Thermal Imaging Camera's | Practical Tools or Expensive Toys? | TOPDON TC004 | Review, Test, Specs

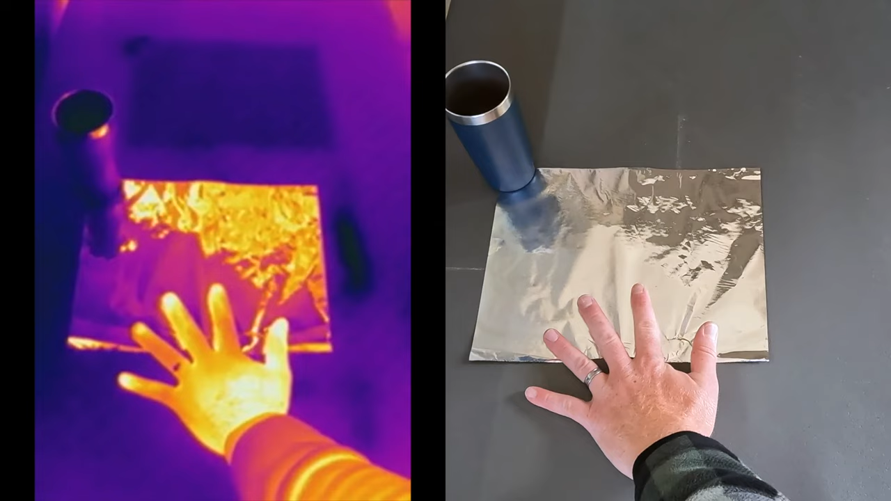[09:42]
The first test demonstrates infrared reflectors. I place my hand onto a plastic camp table, and when removed, we can see the transferred heat in the table, but not in the aluminium foil.
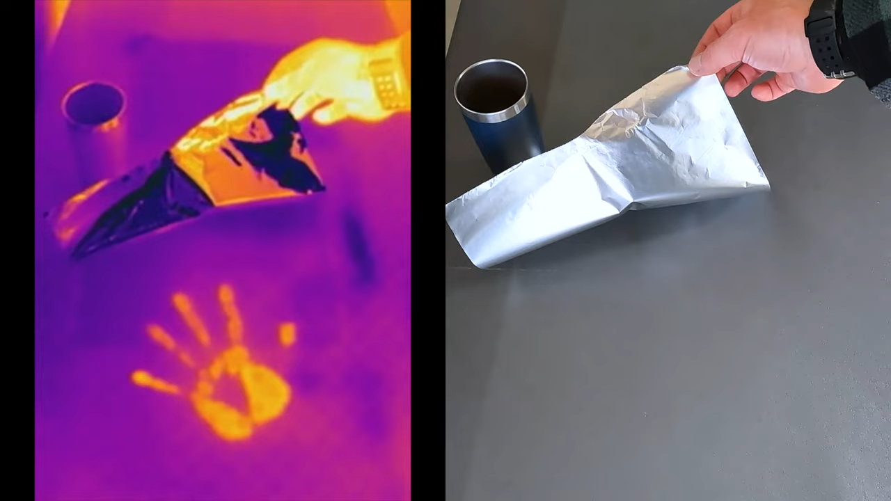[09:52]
Lifting the foil, we can see that the heat has transferred through, and this is because the foil is an infrared reflector, however still allows the radiation to pass through it.
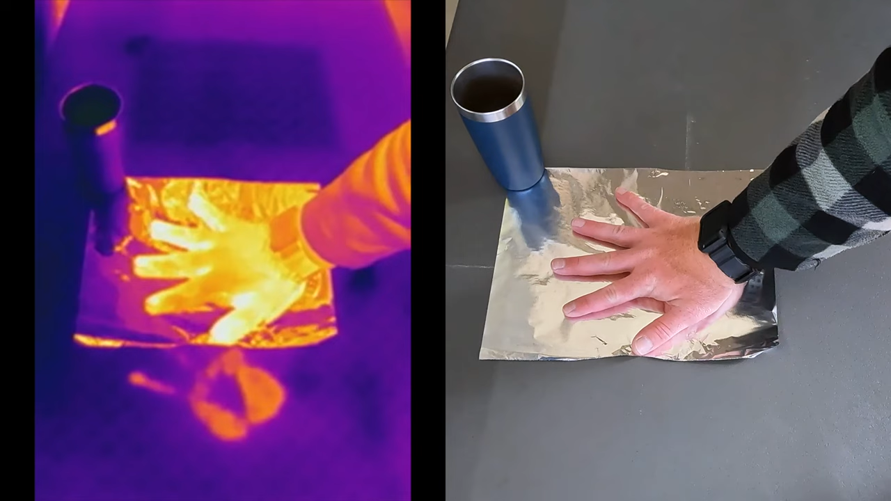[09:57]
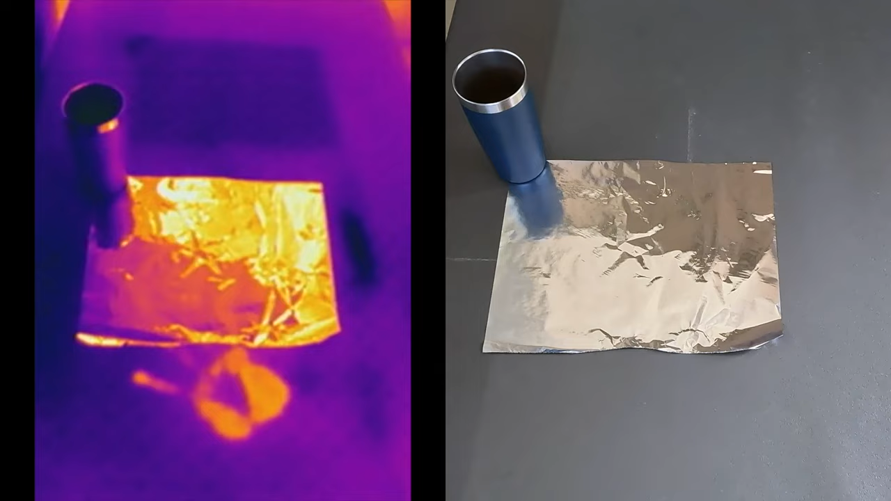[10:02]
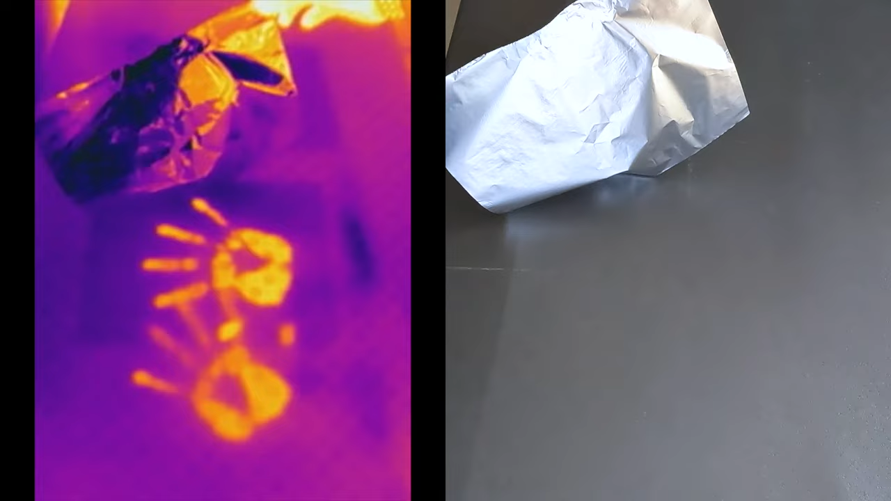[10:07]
The next test involves a black plastic rubbish bag.
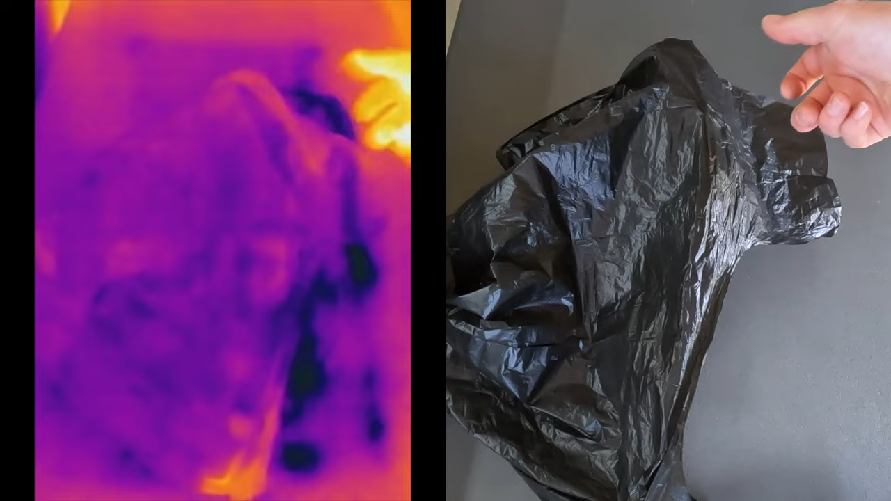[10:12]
The bag is opaque in the visible light spectrum, however transparent in the infrared band.
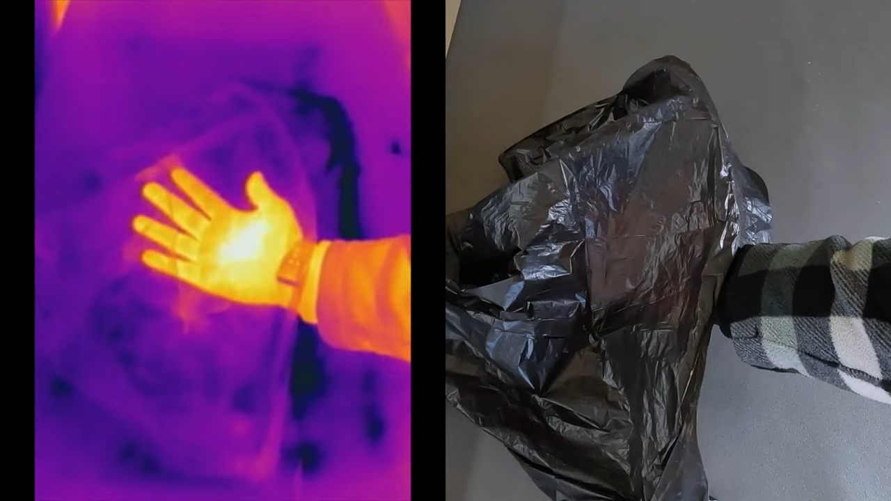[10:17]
We can clearly see my hand and the movements in the thermal camera, but not so much on the regular camera.
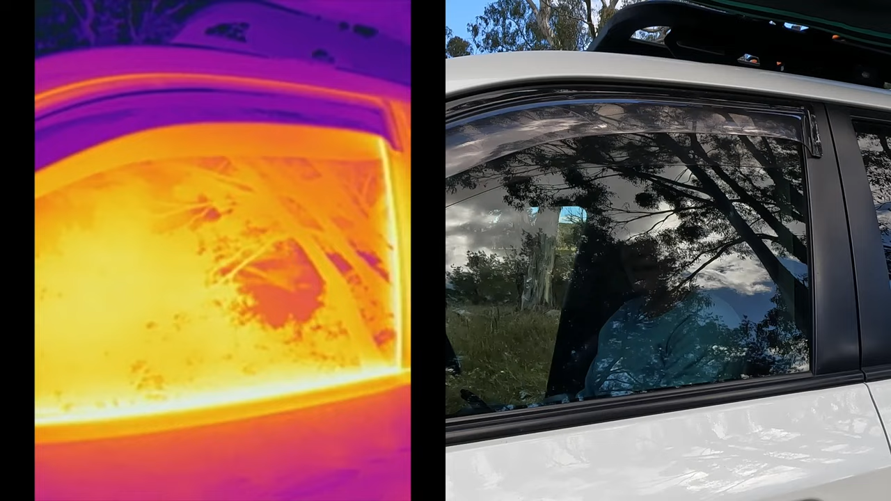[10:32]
As Tegan rolls the window down on the cruiser, we can clearly see inside the vehicle, both in visible light and in the infrared rays.
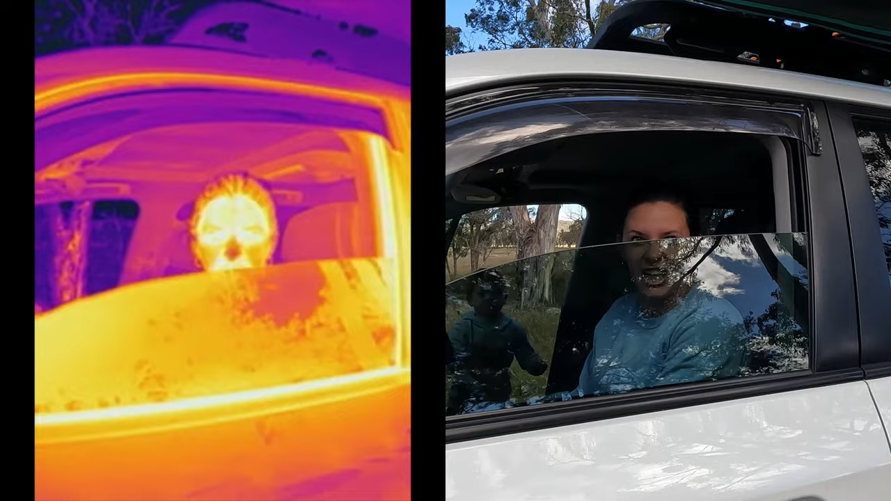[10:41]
As soon as that window is back up, the transparent glass turns to opaque in that infrared band.
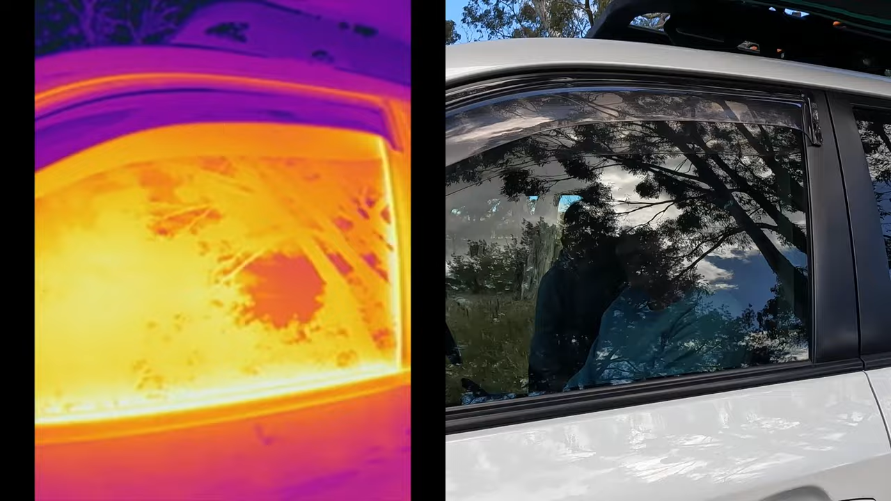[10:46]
Given that it is an opaque surface though, we can still detect infrared on the surface,
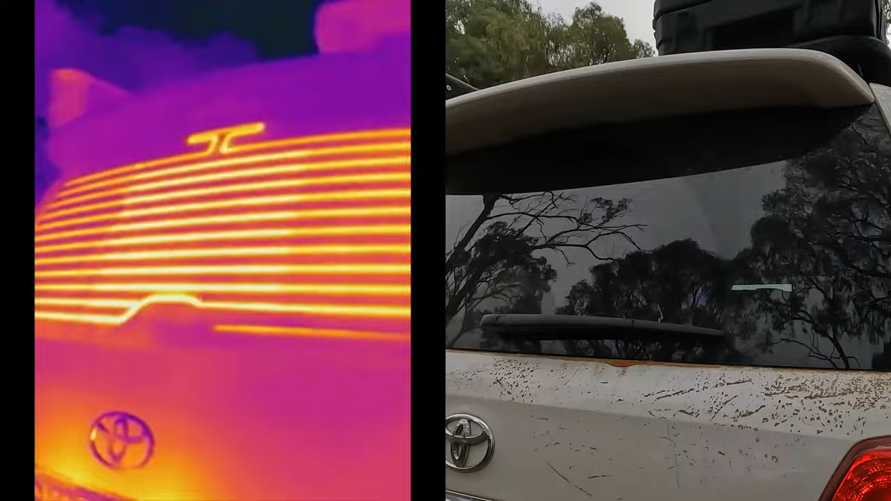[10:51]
like in this example with the rear window de mista on the back of the Land Cruiser.
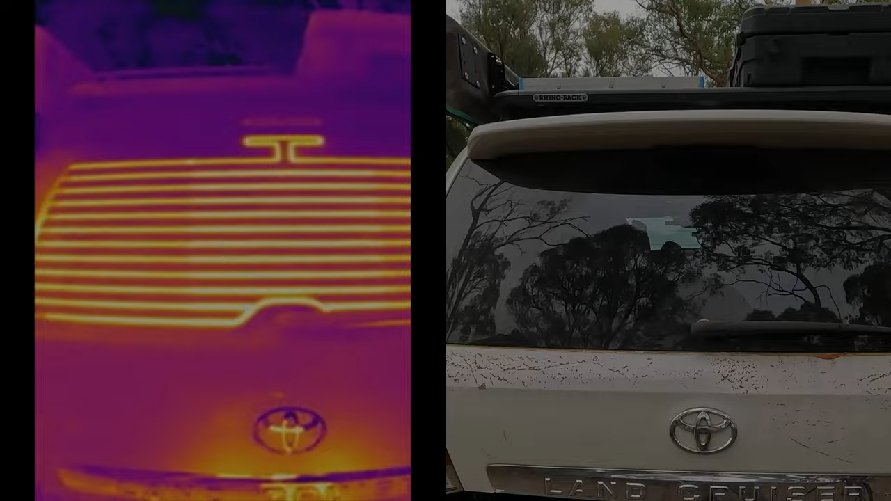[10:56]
And finally, gases. Now, thermal imaging cameras won't be able to pick up infrared radiation through gases unless there's a lot of impurities present. We can see this in the example of a hairdryer.
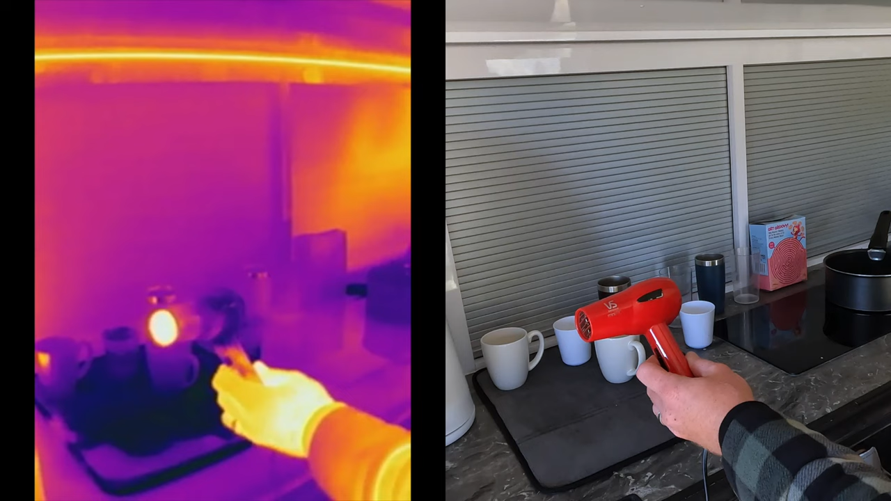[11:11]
The unit itself heats up very quickly, however, we are not seeing a trail of hot air coming from the spout in the infrared band. However, if we use that hairdryer to heat up objects of different materials, we can see the radiation emitted from these solid objects.
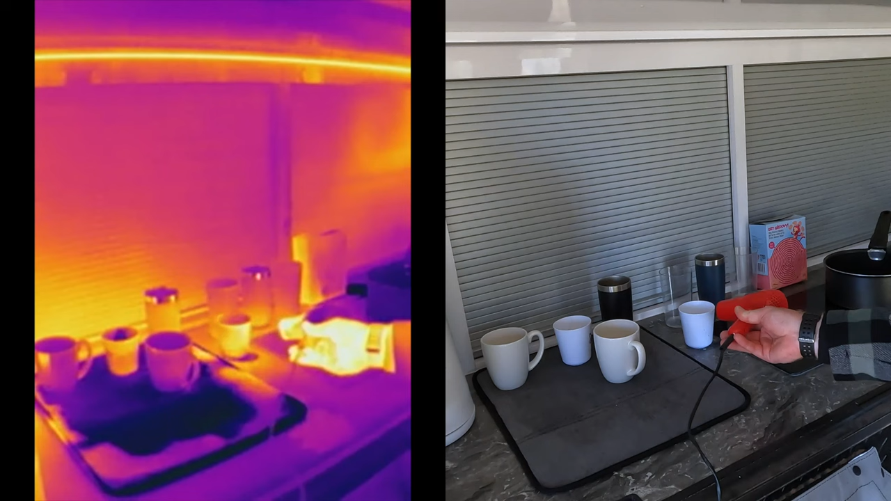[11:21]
There's a couple of points to note about the videos I've just shown you, and the first one is that the video is only a representation of the image by itself,
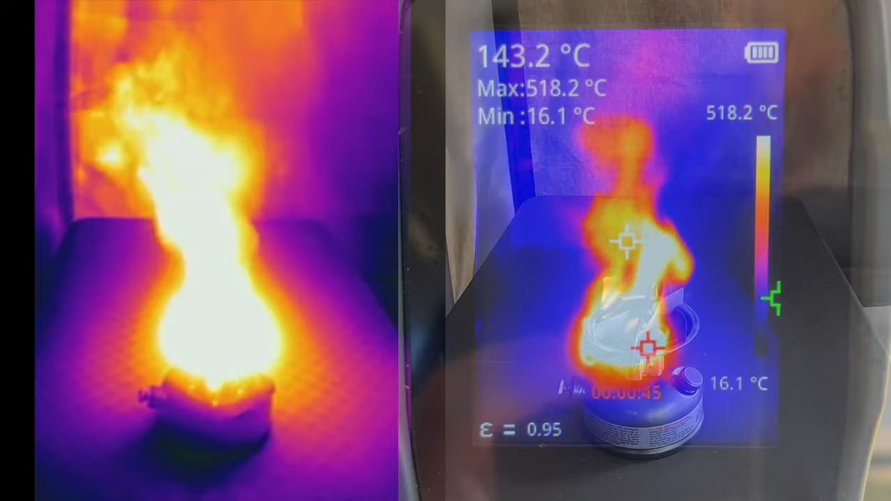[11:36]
On screen: spot 143.2°C, max 518.2°C, min 16.1°C, scale top 518.2°C, scale bottom 16.1°C
and doesn't have all of the accompanying detail that you would expect to see in the rear display of the unit itself.
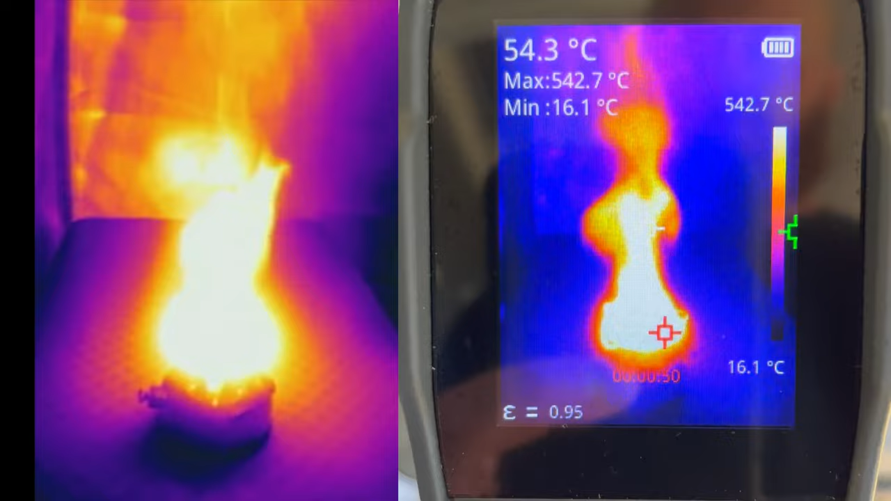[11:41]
On screen: spot 54.3°C, max 542.7°C, min 16.1°C, scale top 542.7°C, scale bottom 16.1°C
Now, I'll talk a little bit more about this when we get onto the USB mode later on in the video, but if you were using the accompanying software, then you would expect to see a lot more detail in this image.